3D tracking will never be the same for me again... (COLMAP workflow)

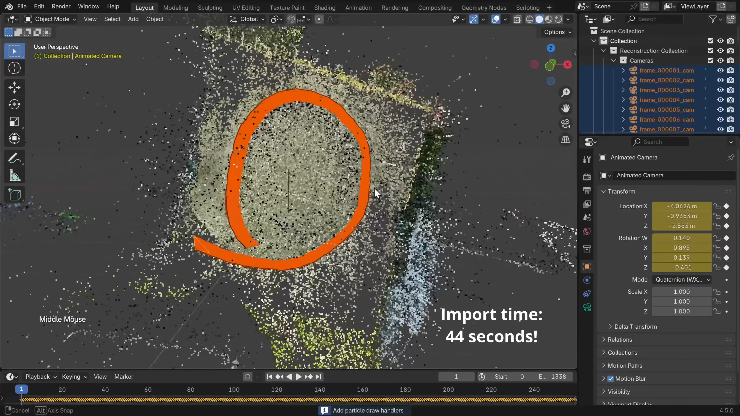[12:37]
Look at that. That is a 360 degree walking around this field here.
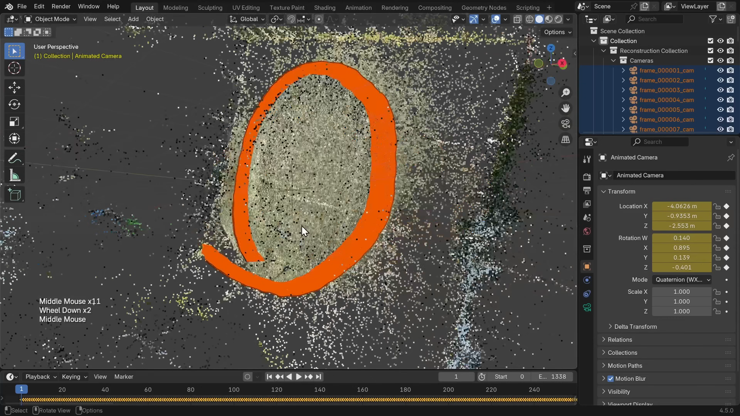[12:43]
But one thing you might notice. If you're trying to get a better look at this. Is that it's a little bit difficult to navigate in Blender.
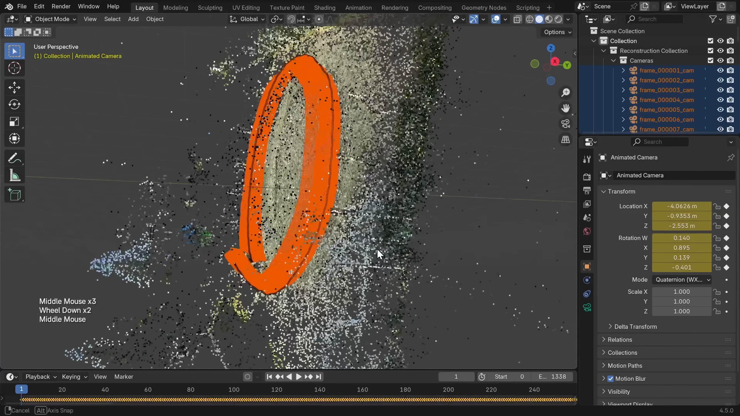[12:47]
When things are rotated like this. So what I recommend that you do. Is you can go to edit preferences.
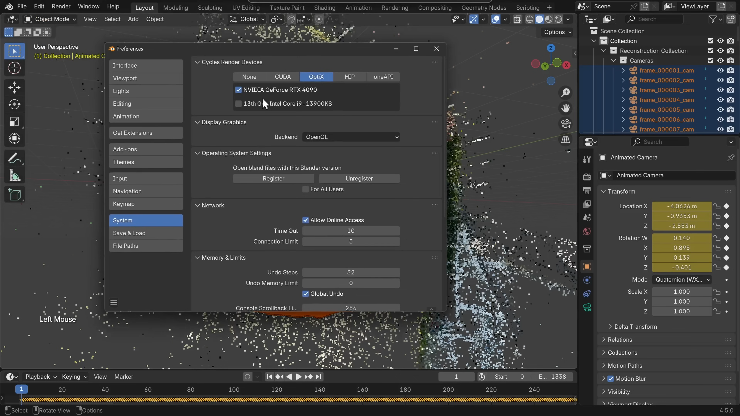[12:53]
And under navigation. You can change it from turntable to trackball. So I don't know how to explain this.
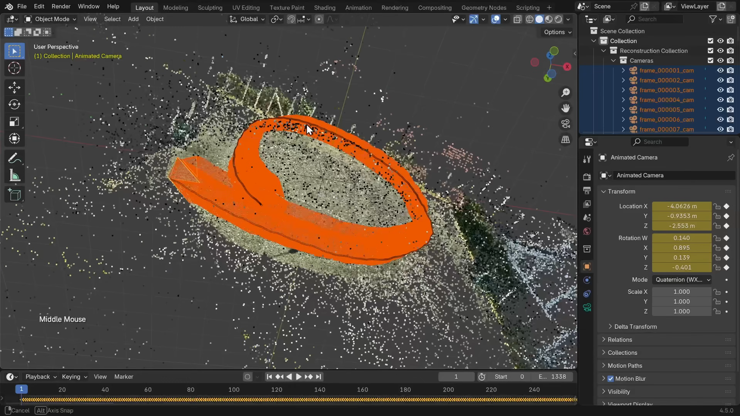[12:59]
But it just behaves differently. Look at that.
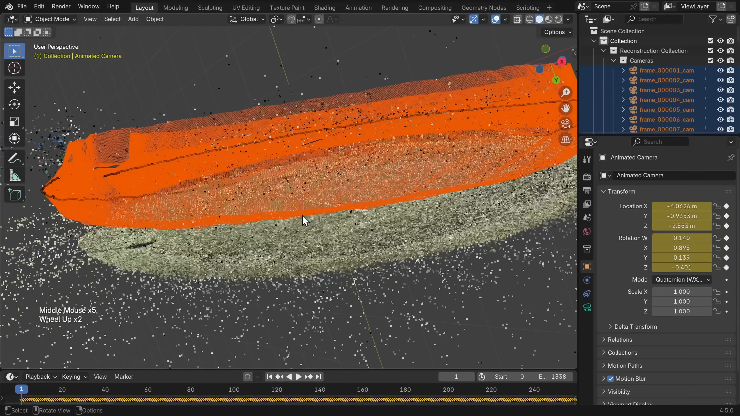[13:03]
So now you can kind of rotate around like this. Okay look at this. Here you can see you have this camera. It's moving around.
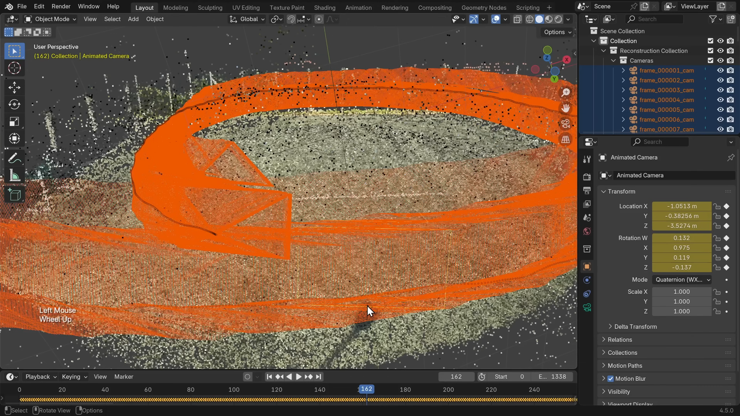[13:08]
You can even see how like. The camera is wiggling a little bit. Because I was walking.
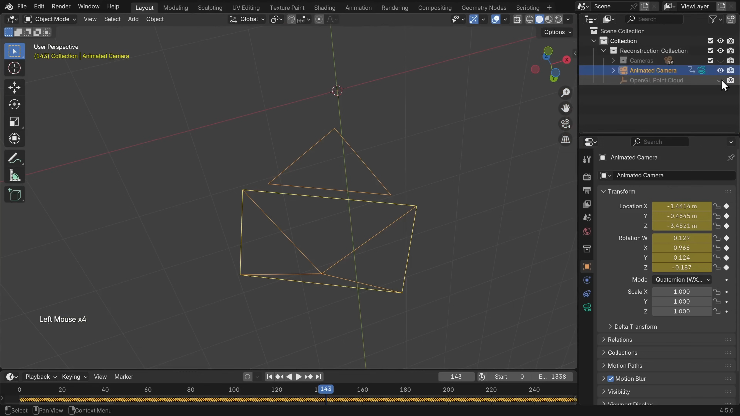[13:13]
Look if I disable these. The camera is kind of. Such a cool movement.
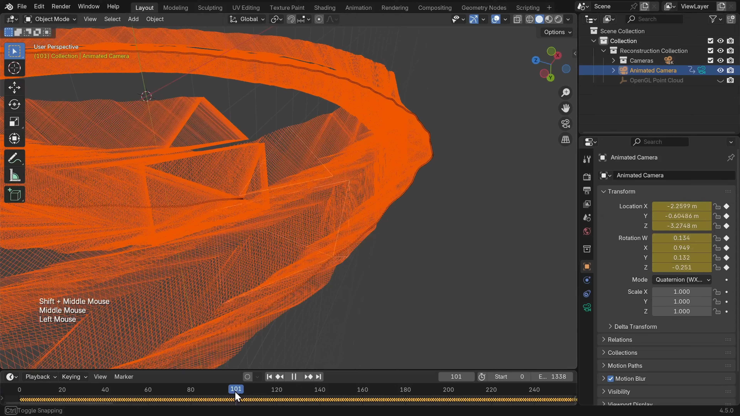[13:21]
It's so detailed. Okay let me show you the shot here. So if we view this from the camera view.
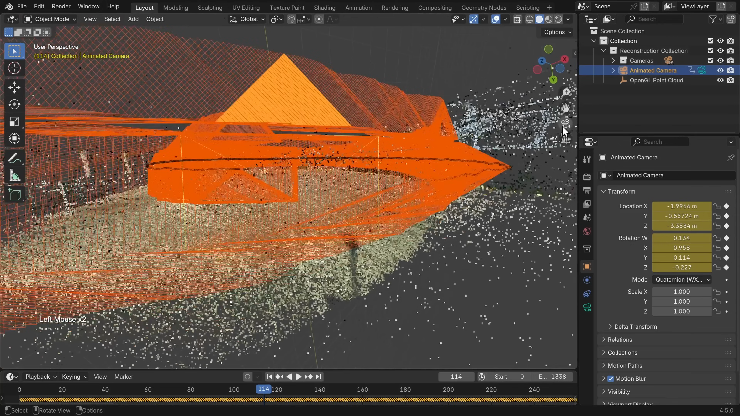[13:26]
Look at this. This is a 360 degree track. And it just worked on the first try.
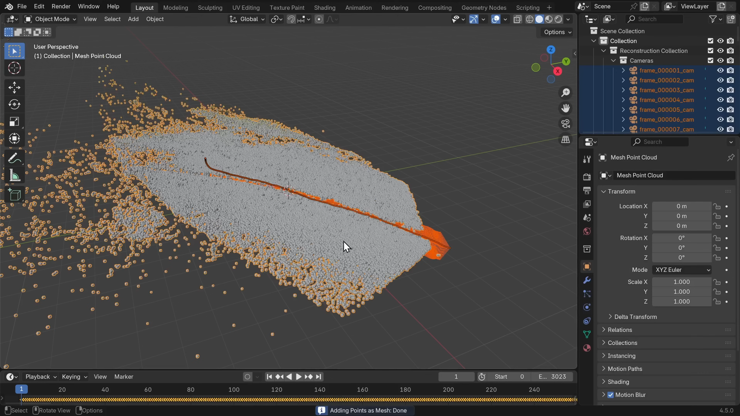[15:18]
Oh look at that. Oh it's upside down actually.
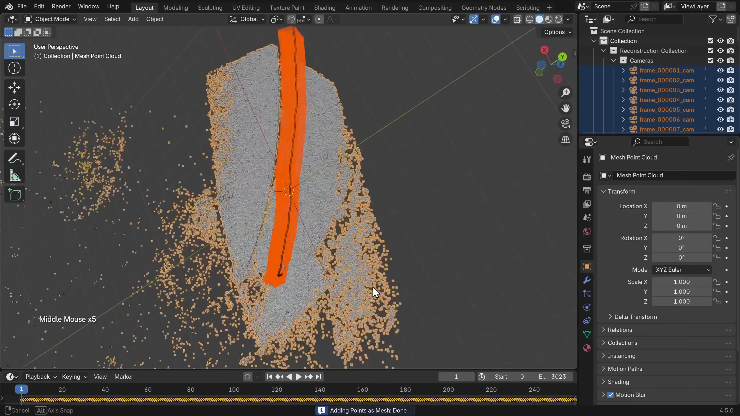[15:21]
So let me. Okay there we go. So if I set the viewport shading to material preview now.
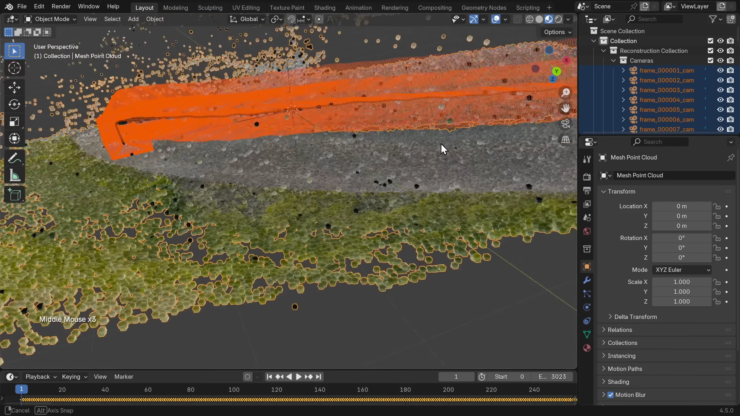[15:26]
Look at this. Now we have a geometry node system. Where every blob here. Has kind of like the correct color of the ground underneath. So if I view this from the camera now.
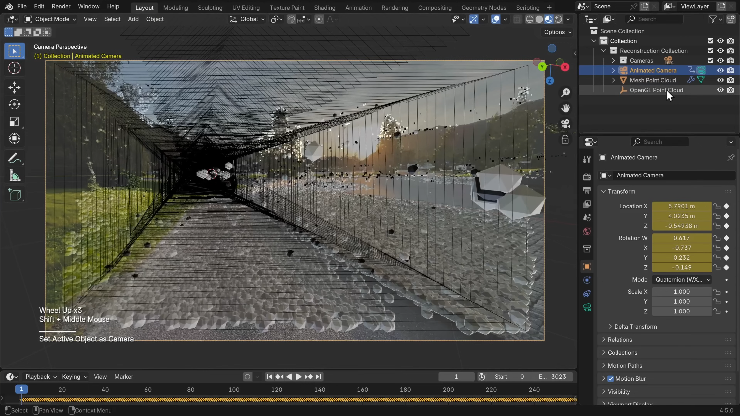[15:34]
And you disable all the other cameras. Look at that. It is a perfect track. You can zoom out here.
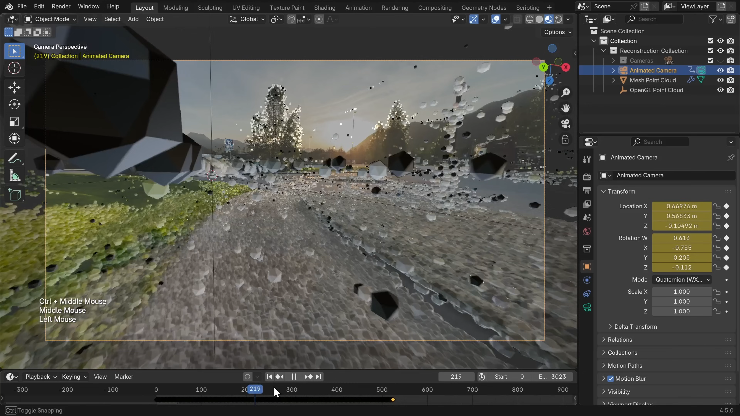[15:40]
Even. There's too much stuff in there. Yeah. This is harmless. But it's still kind of annoying. Let me see. Can I delete this. If I go to edit mode. Tab. To go to edit mode.
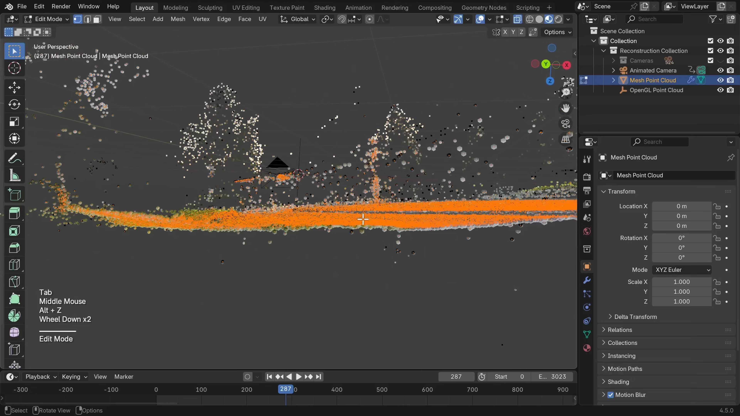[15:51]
Yeah. I think you can just box select. And just press. X. And delete.
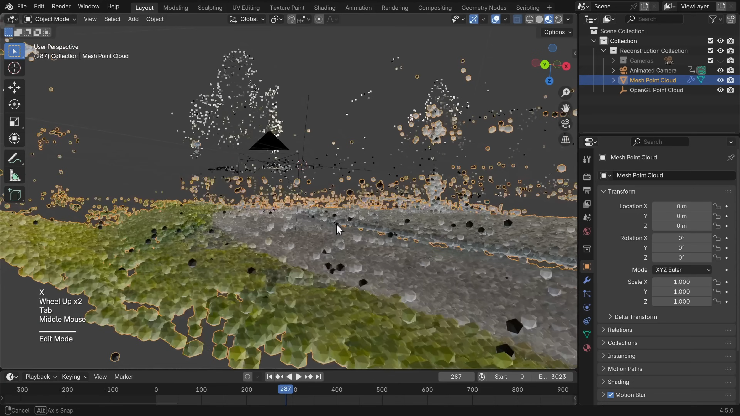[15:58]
Yeah. Okay. So the point cloud is still there. But. Yeah. We did get rid of that stuff. Okay. Nice.